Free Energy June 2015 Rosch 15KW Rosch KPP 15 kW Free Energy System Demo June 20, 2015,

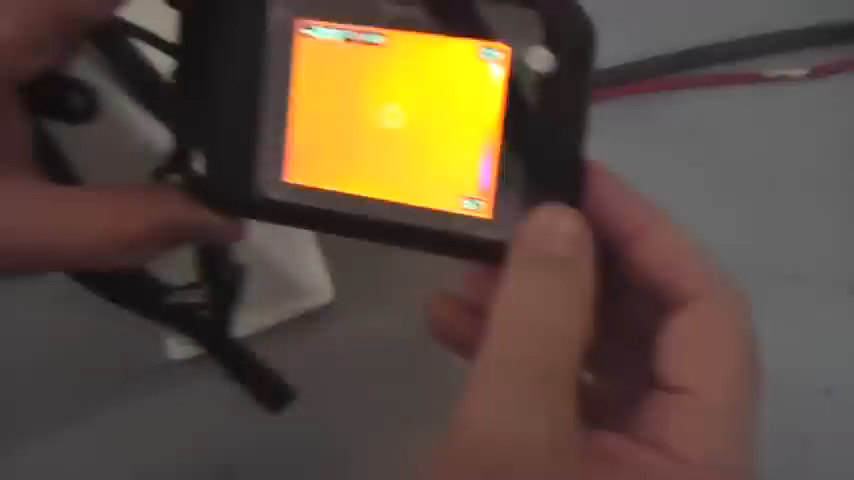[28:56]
Yeah, but it's just sort of barely see it. We might be getting just too much reflection here at the stage. Mm-hmm.
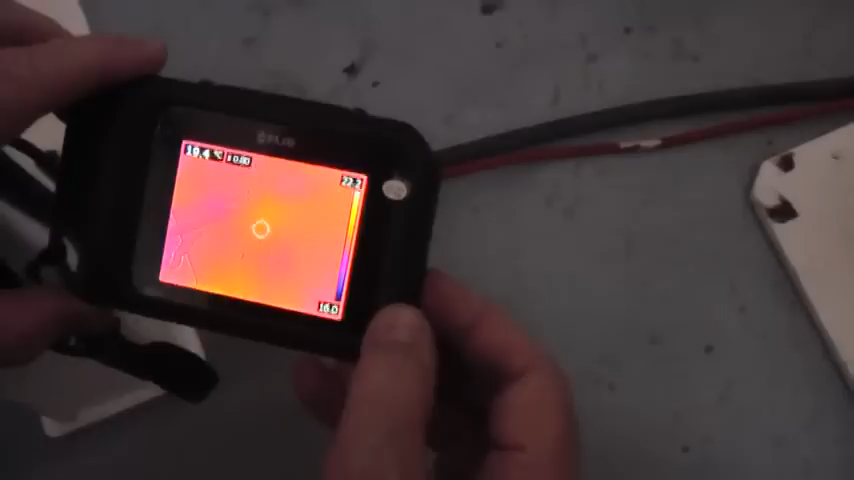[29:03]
Yeah, I'd have to come out back up.
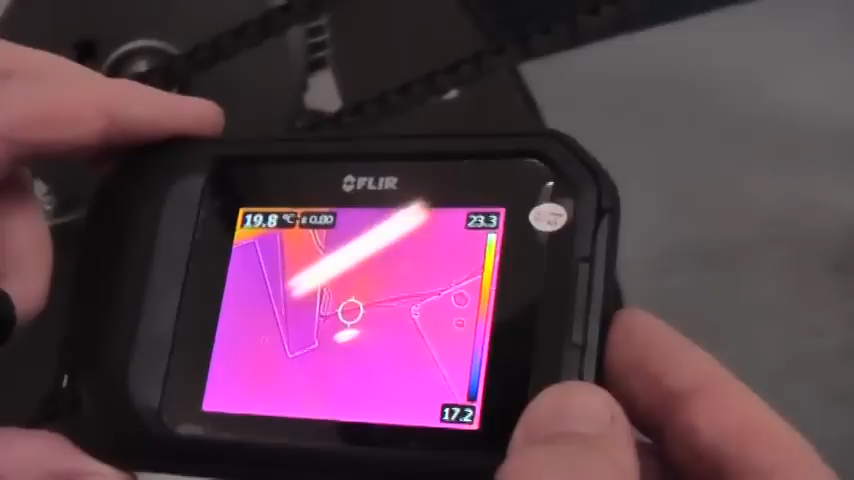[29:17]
On screen: spot 19.8°C
Yeah. So it's really cooled down.